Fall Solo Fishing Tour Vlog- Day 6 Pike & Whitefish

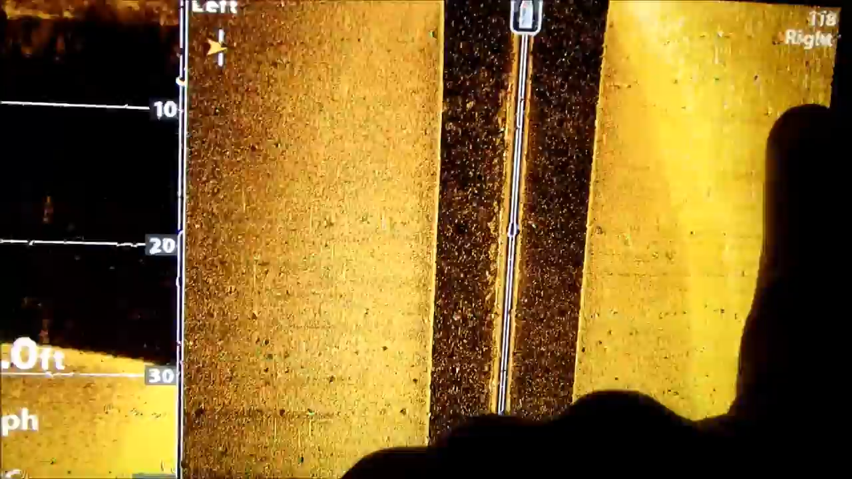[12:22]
I don't know if you can see the stair steps there, like boom, boom, boom, how it comes down here. That's the drop off.
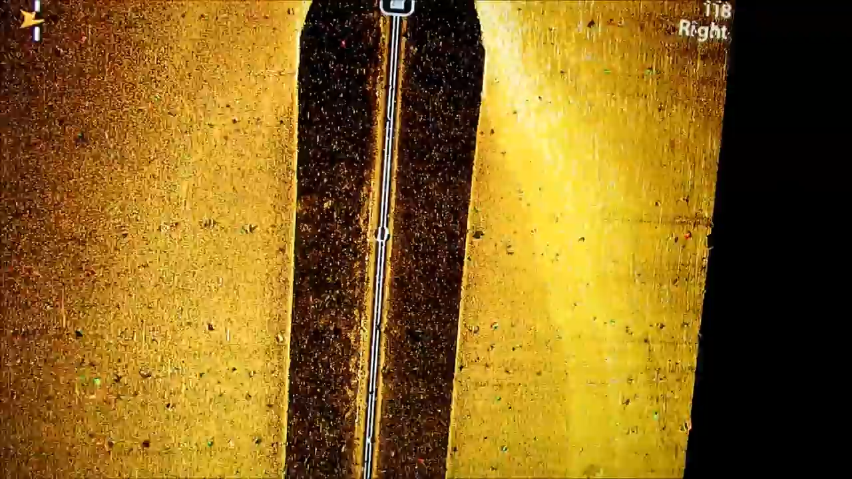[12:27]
Now we're coming up.
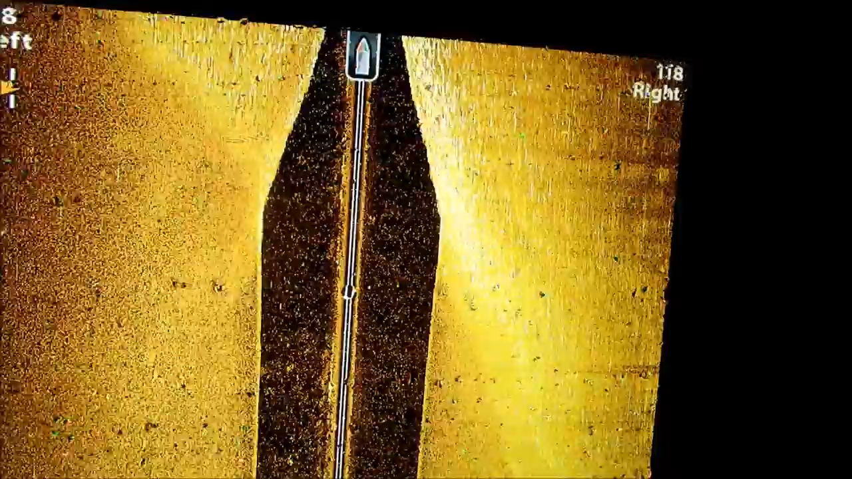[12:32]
It should start to go down again.
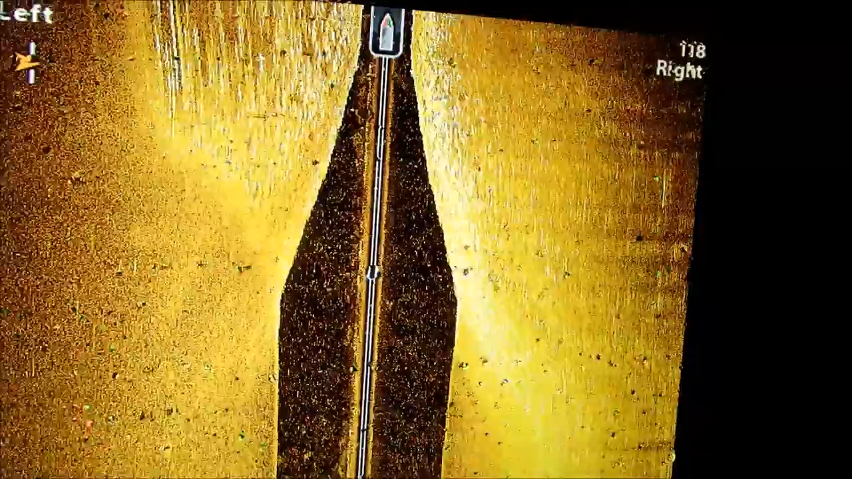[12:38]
Right now. So we're coming up on top.
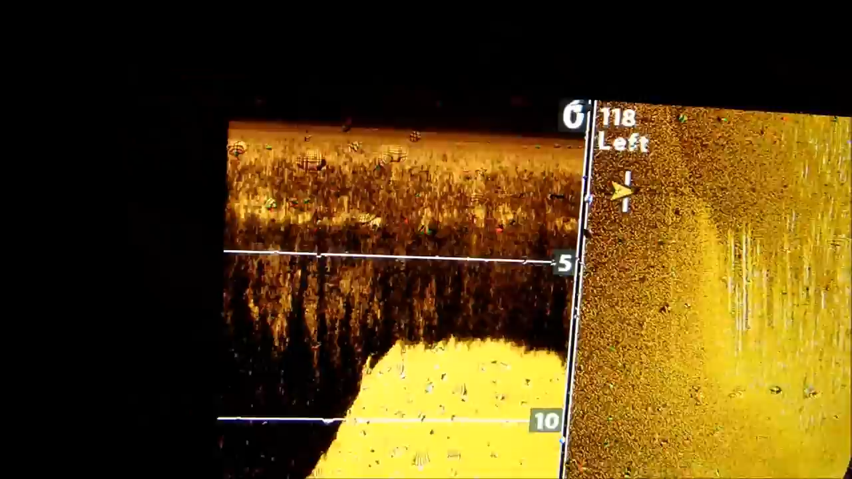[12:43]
There, it's starting to go down. This is where I need to be.
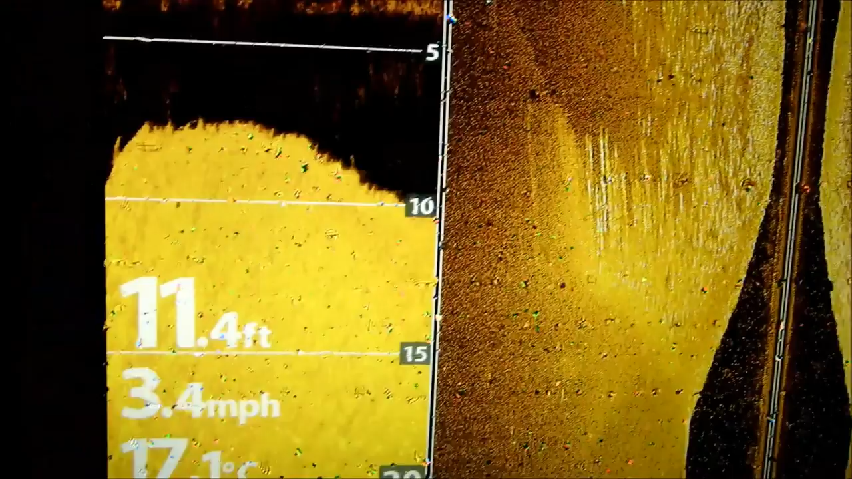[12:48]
On screen: depth 11.4 ft, speed 3.4 mph
So there's my little island, ready to get at them. So hopefully we can get some walleyes in the boat in this last hour.